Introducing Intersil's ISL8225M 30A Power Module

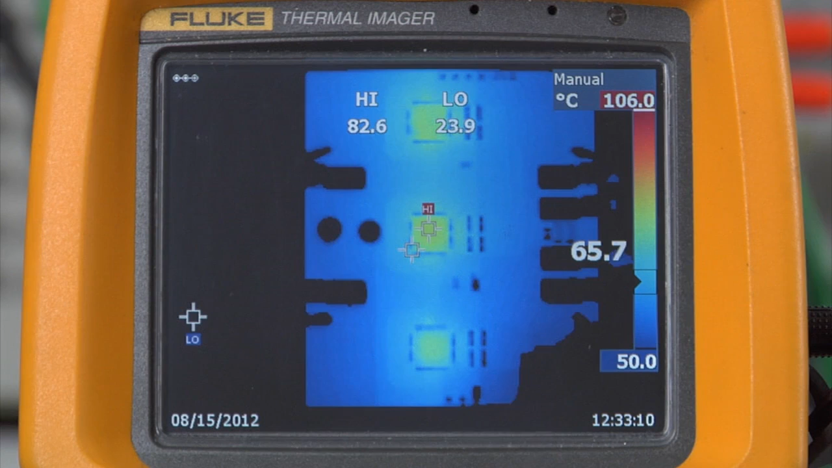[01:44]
Let's have a look at what the benefit is of having a 200 LFM air flow, again with no heat sinks.
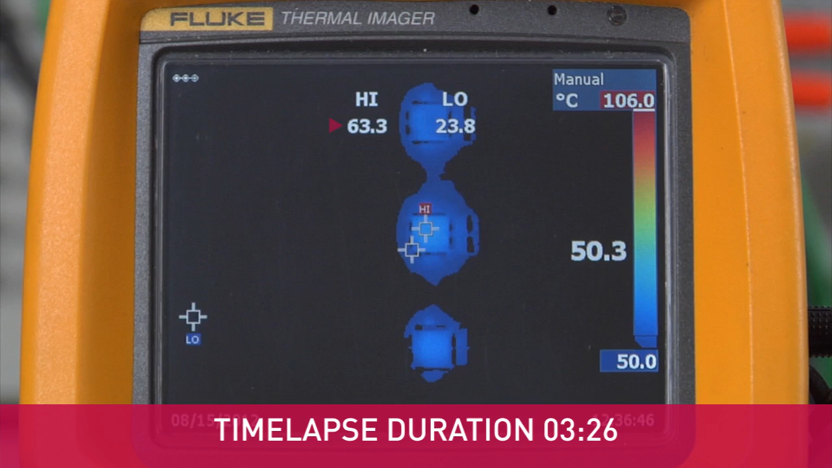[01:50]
And lastly, we'll again look at our eval board with no heat sinks,